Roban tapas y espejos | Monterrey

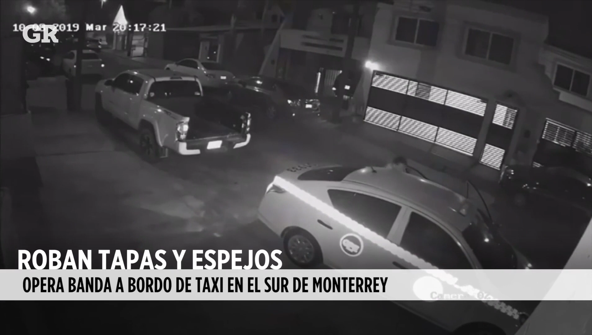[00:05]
Los delincuentes que utilizan un taxi con base en Guadalupe para robar tapas de camionetas pick-up también se dedican a robar espejos.
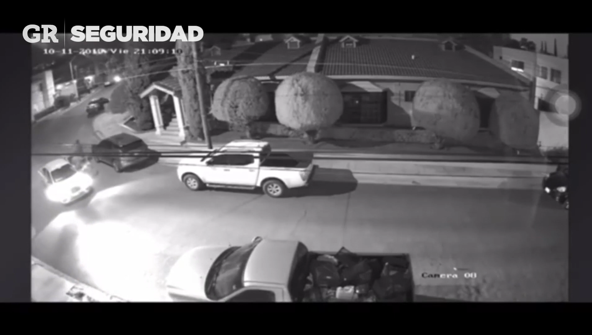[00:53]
Y la noche del 11 de octubre, los ladrones, aparentemente a bordo del mismo taxi, fueron captados al robar los espejos de una camioneta en la calle Paseo de los Canelos. El conductor descendió de la unidad y el hurto fue cometido en solo 16 segundos.